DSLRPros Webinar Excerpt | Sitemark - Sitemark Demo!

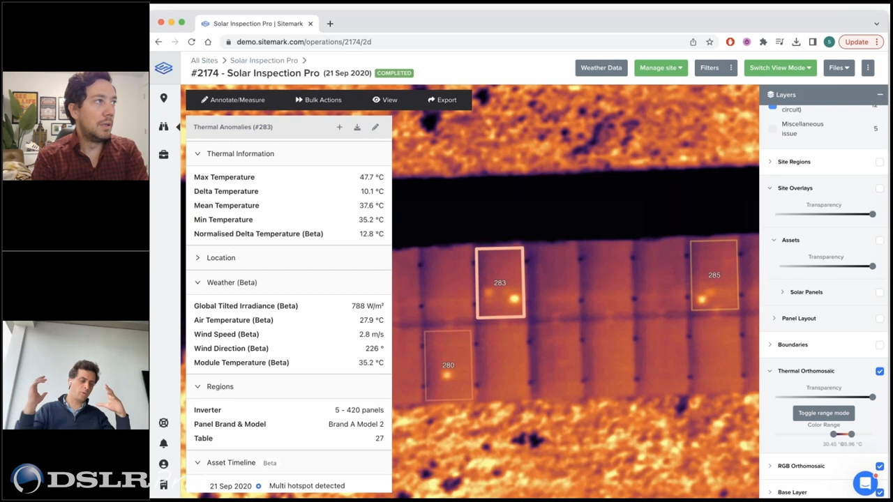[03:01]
On screen: max 47.7°C, min 35.2°C
causing the issue we can give an idea of estimation we can give you all the detailed uh temperature information we can give you the weather information because of course the the amount that the weather conditions under which we did the inspection have a huge amount of effect on what you will find in the thermography so we also normalize this information to give you a very objective measurement
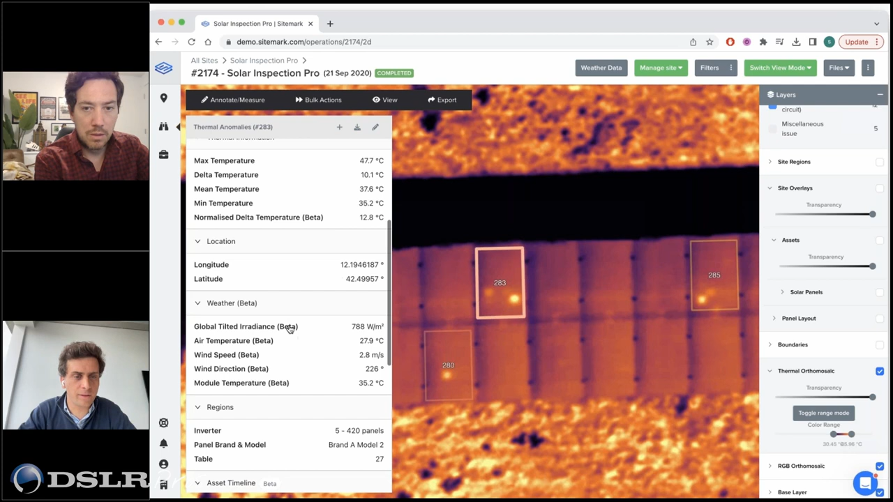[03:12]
which which brings it down to lab conditions so it's the equivalent of sending that panel to the lab um except of course sending uh 100 000 panels to a lab will cost a
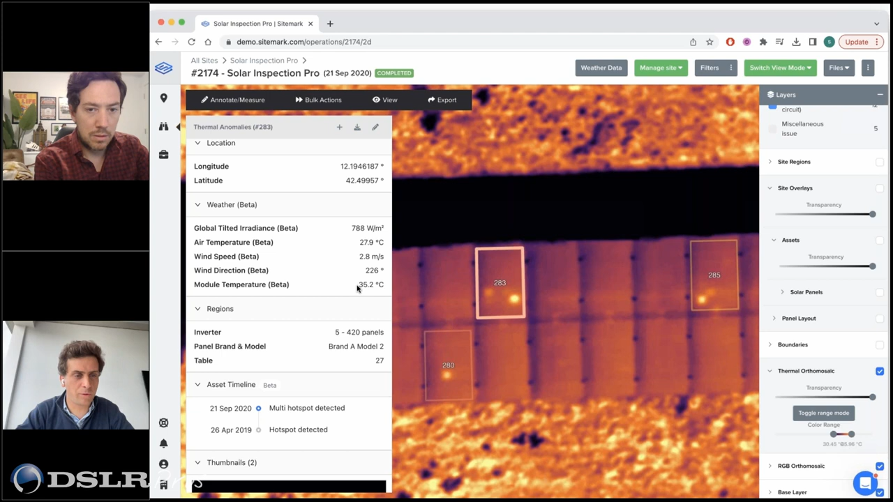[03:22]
lot whereas flying 100 000 panels with a drone can be done in a day um and then of course you've got the full history of that problem so i i talked about the digital uh
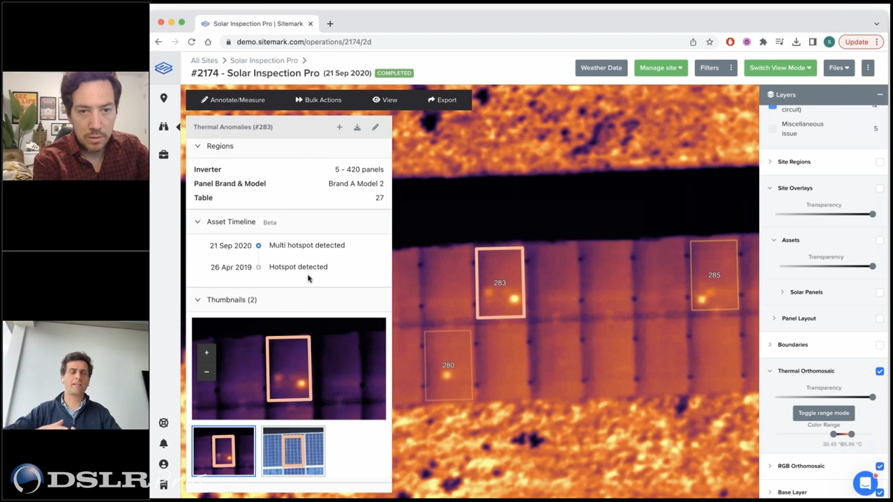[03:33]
aspect of being able to track solutions over time or issues over time so you can see this last year there was only one of these hot spots this year we've got two
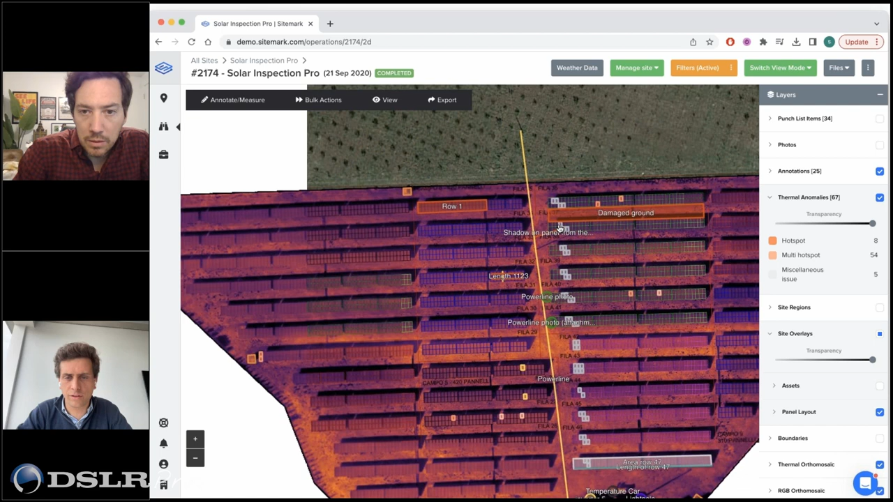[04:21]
that seem to all have shadowing what's happening here and when i look at
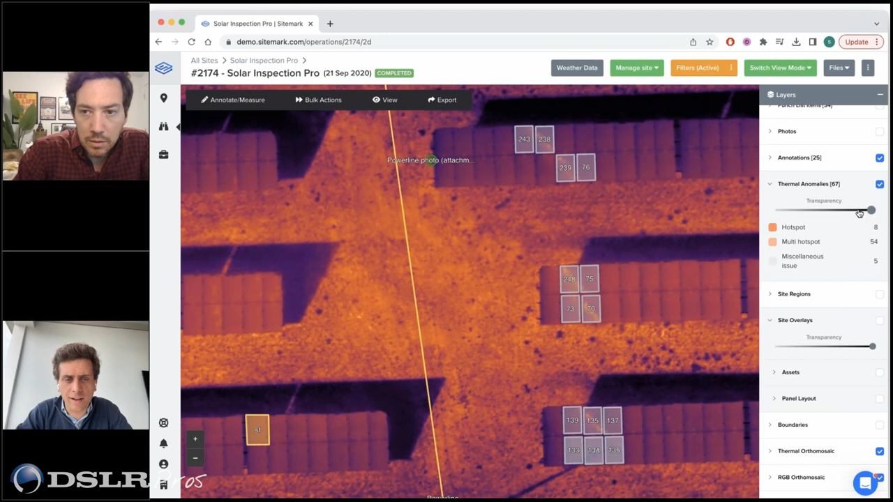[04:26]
this i make a bit of i see it's always these lines so then i can say okay i remove the thermal and then
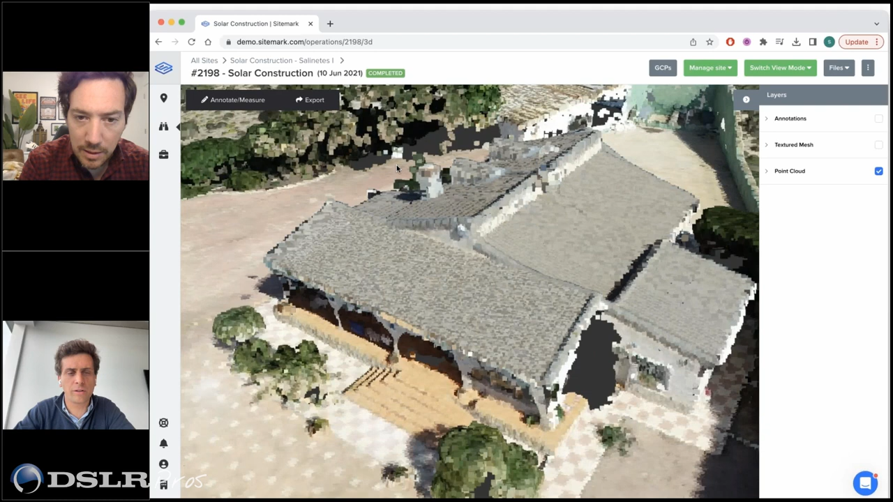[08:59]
so you can really in any type of browser visualize your entire project you can go and make